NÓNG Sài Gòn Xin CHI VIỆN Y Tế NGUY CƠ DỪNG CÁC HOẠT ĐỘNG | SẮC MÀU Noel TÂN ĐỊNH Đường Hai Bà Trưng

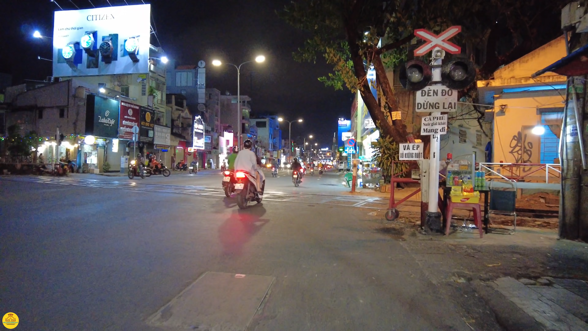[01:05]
Đây là đường ray xe lửa cắt ngang con đường Hoàng Văn Thụ ngày hôm nay. Bên trái theo đường ray anh chị chạy về cầu Hang Trong, cầu Hang Ngoài, cầu Bắp.
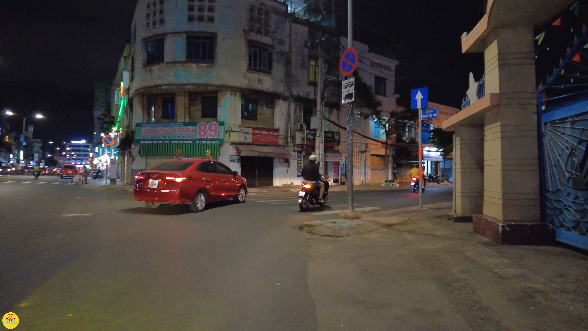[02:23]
Chúng ta chạy hướng về Trần Quang Diệu, hướng về đường Lê Văn Sĩ, Trương Minh Dạng năm xưa. Ở đây thì có một
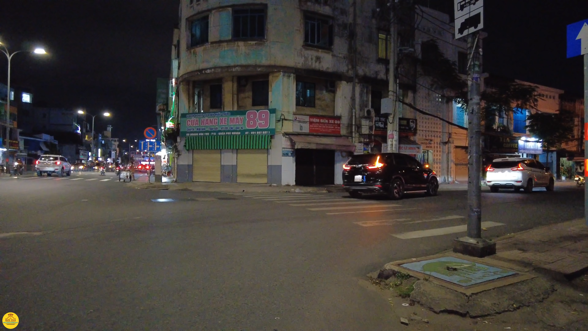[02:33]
cái khu nhà cổ, khu chung cư ngay cái góc này, không biết anh chị có nhớ không.
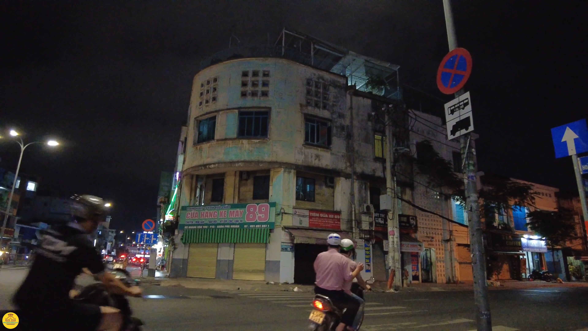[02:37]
Ở bên mé tay trái của em thì chúng ta có con đường Đỗ Tấn Phong, chúng ta chạy về chợ ga, thưa anh chị. Đây chợ ga, đi ra cổng xe lửa số 10.
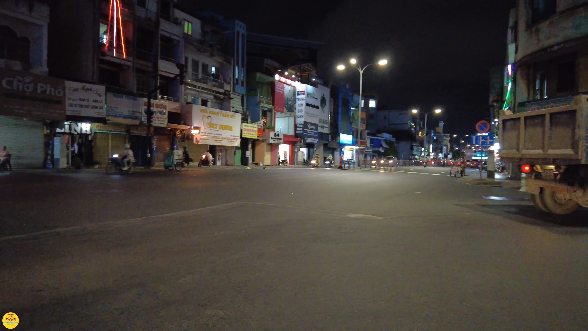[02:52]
Mời anh chị chúng ta cùng nhìn lại ngôi thánh đường rất là thân quen ở ngay vị trí này.
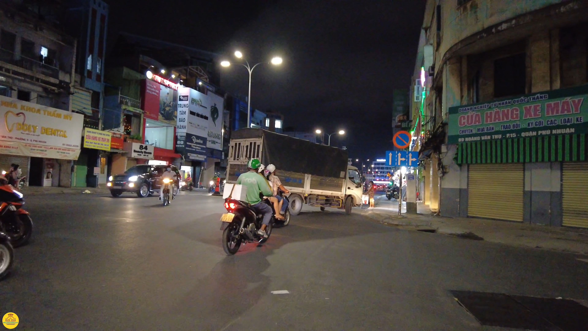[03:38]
Khu vực này bán xe máy nhiều lắm anh chị, xe máy cũ á, bán rồi mua luôn. Tối mấy chú đi mua ve chai, nhặt ve chai, giờ này vẫn còn làm việc. Và những cái cửa hàng xe
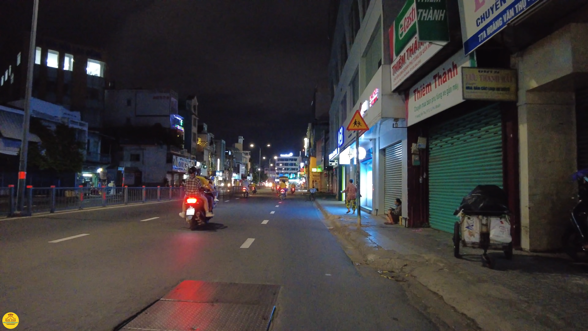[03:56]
máy ở đây người ta tối người ta đóng cửa cũng sớm nha anh chị.
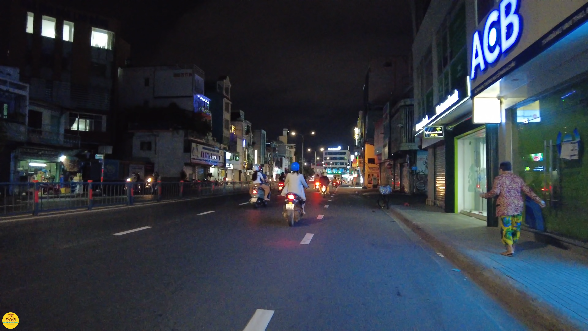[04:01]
Bây giờ mới có 8:45 thôi. Chà, cũng gần 9 giờ rồi còn đâu. Bên phải em đây là con đường Trần Khắc Chân. Chúng ta đi về con đường Nguyễn Trọng Tuyển đó anh chị. Ngày xưa là Nguyễn Minh Chiếu. Và trên con đường Trần Khắc Chân thì chúng ta có ngôi chợ Lò Đúc.
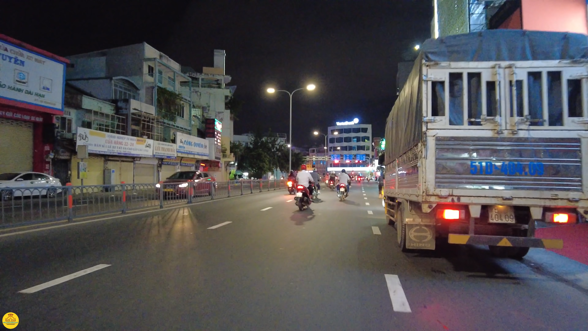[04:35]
Em đang từ từ lăn bánh về khu vực ngã tư Phú Nhuận. Và ở đây thật là thân quen với cô bác anh chị. Có bác này đang đẩy xe đạp đi nhặt ve chai. Cuộc sống Sài Gòn bây giờ hoa lệ lắm anh chị, hoa cũng có, lệ cũng có.
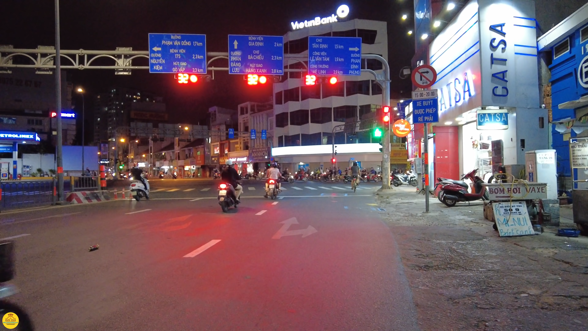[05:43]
Ở đây đang đèn đỏ, đúng ra là quẹo phải được nè, nhưng mà thôi, em đứng ở đây một chút xíu để anh chị nhìn ngắm vài cái hình ảnh ở ban đêm ở cái khu vực này. Đây thưa anh chị, cùng với đó thì em sẽ cập nhật đến cô bác anh chị trong buổi tối ngày hôm nay 16 tháng 12 năm 2021. Thì chúng ta Sài Gòn ghi nhận
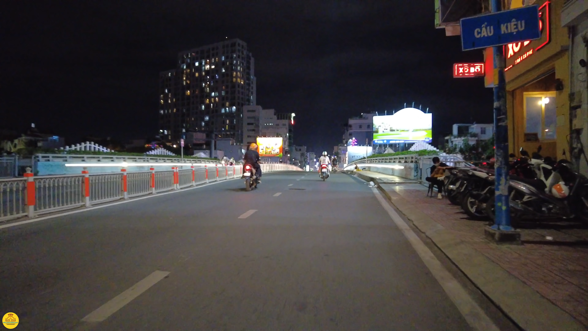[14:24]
Trên cầu có rất là nhiều người tối ra đây ngồi.
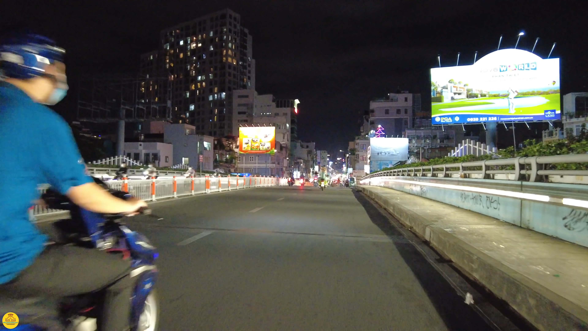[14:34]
Cầu Kiệu này với cái ánh đèn nó hơi giống cầu Lê Văn Sĩ ngày hôm nay anh chị ha, cầu Trương Minh Giảng đó.
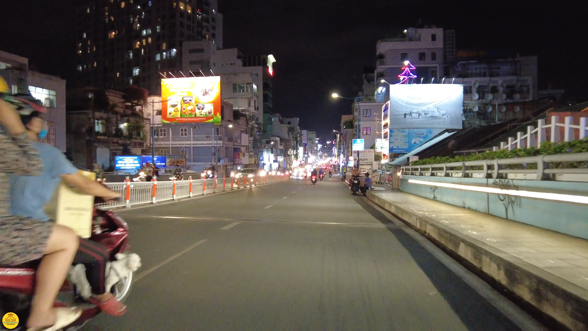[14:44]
Và em đặt bánh xe ở đây, là đặt bánh xe chứ kêu mà đặt chân lên đây thì kỳ. Đặt bánh xe lên con đường Hai Bà Trưng, với ngã ba phía trước là con đường Lý Chính Thắng, năm xưa là Yên Đổ thưa anh chị. Em mời anh chị chúng ta dạo tiếp tục trên con đường Hai Bà Trưng này về ban đêm hướng về công trường Mê Linh.
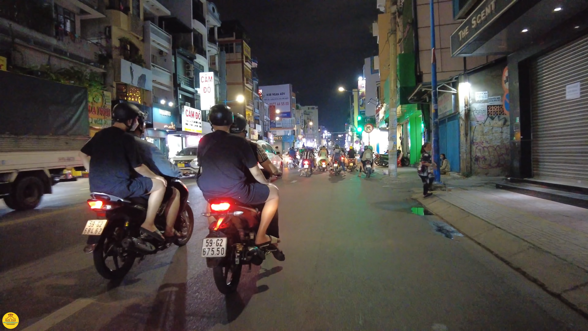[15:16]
Hy vọng về ngày sắp tới thì chúng ta hạn chế tốt nhất có thể những cái quán nhậu, quán ăn. Bên trái em ở đây là con đường Trần Quang Khải thưa anh chị, chạy về khu vực cầu Bon.
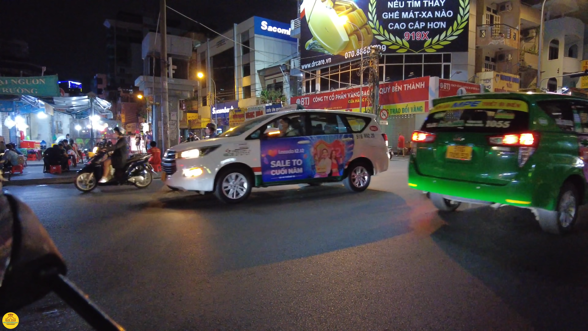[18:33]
Đi về khu vực đường Trần Quang Khải thưa anh chị. Còn các bạn trẻ ở đây ngày hôm nay mua đồ ăn vặt ở khu vực Tân Định này rất là nhiều ha.
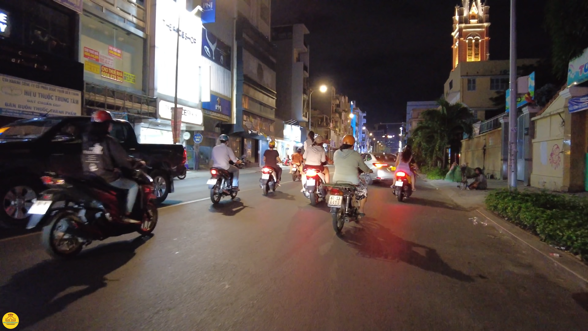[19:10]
Ở bên mé tay phải của em ở đây là trường Thiên Phước.
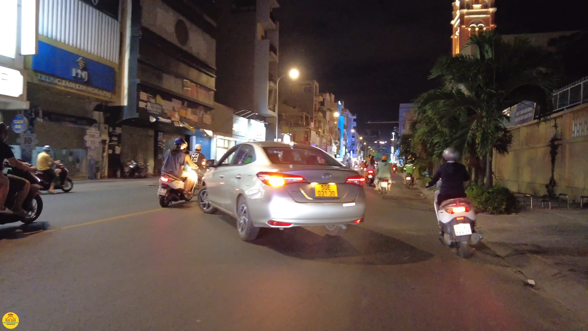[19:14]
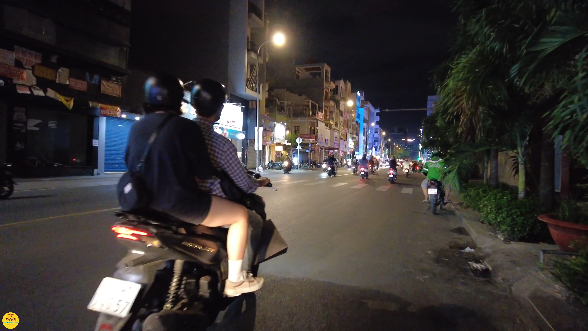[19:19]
Ngày nay đó là đường Hai Bà Trưng thưa anh chị. Nhà thờ Tân Định lên đèn rồi anh chị nè. Nhà thờ Tân Định lên đèn. Ô, khá đẹp. Khoảng chừng 20-21 là chắc là khá là nhộn nhịp rồi.